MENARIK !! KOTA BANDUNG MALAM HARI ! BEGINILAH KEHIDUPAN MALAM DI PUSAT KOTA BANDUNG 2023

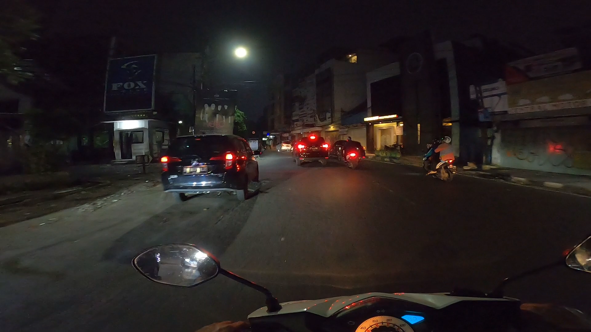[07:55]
Ya Seperti ini Kehidupan malam Kehidupan malam Di kota Bandung
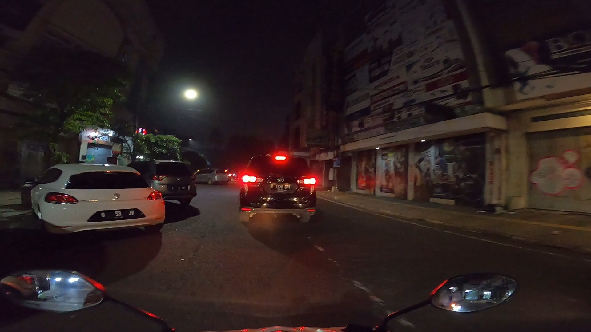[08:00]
Banyak Sekarang itu Menjelang libur Natal
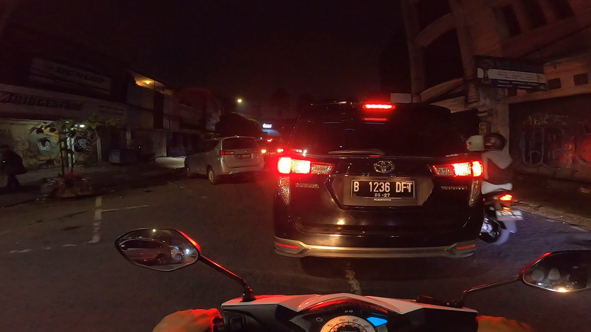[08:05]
Dan tahun baru 2024 Itu Banyak mobil Luar darah Yang ada Di Bandung
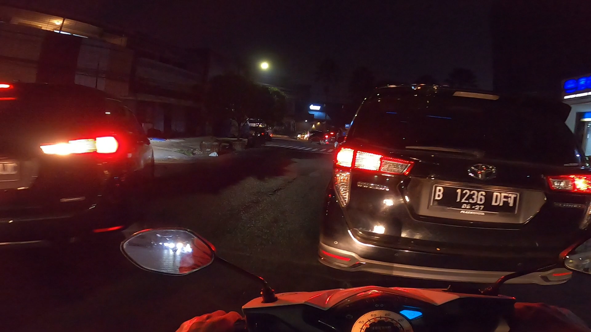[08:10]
Iya Ini Nah disini Ini Pasar Kalau ke kiri Ke pasar baru Kita Kita Ngambil Kanan Oke Ngambil Kanan
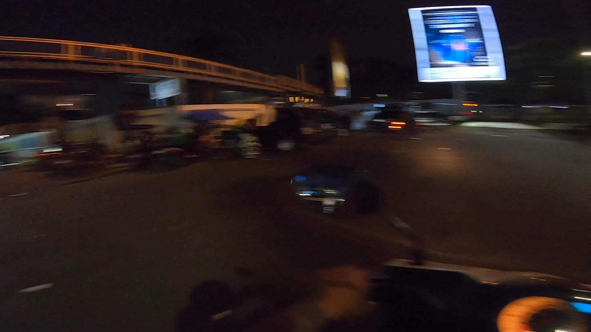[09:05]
Stasiun Bandung Selatan Tuh Sebelah kiri Ke pintu Masuknya Lewat Sana Seperti ini Suasana Malam Di Kota Bandung Tercinta Ya Rame Lancar
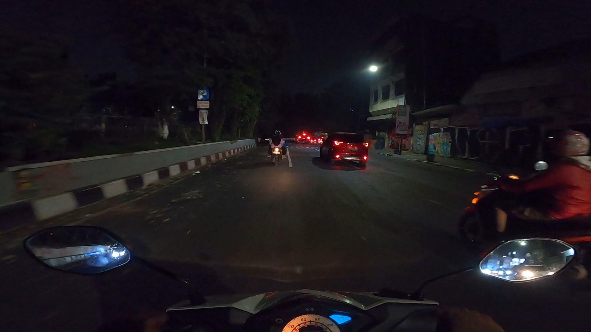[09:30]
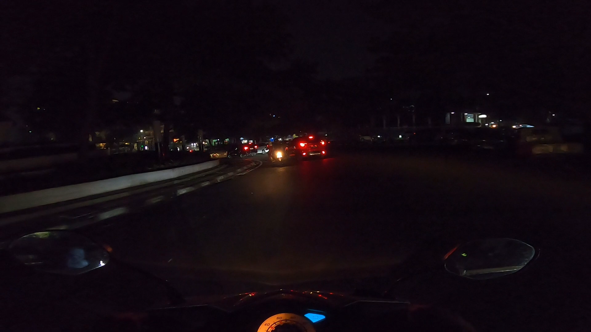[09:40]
Ya Ini Kita Melewati Sungai Cikap Bundung Di Sebelah kanan Kita Ada Sungai Cikap Bundung Dan Ini Jembatan Kereta Jalur Kereta Nah
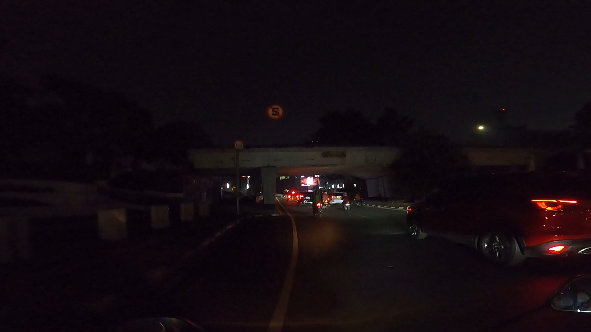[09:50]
Kalau Ke kanan Itu Ke Daerah Merdeka Kita Belok Kiri Kita Belok Kiri Ke Arah Stasiun Bandung Seperti Ini Suasananya Rame Masih Rame Ya Pokoknya Kita Jalan Jalan Malam Peliling Bandung Bandung Naik Motor Honda Beat 2012
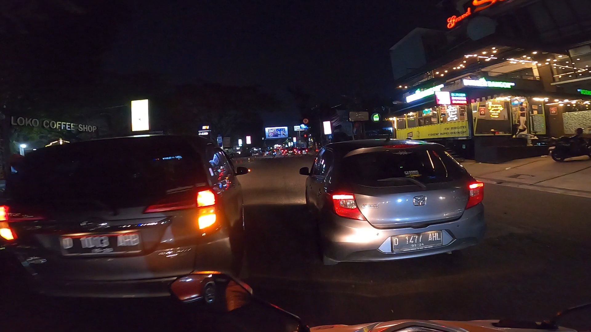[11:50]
Nah Ini Stasiun Bandung Belok Kiri Ke Stasiun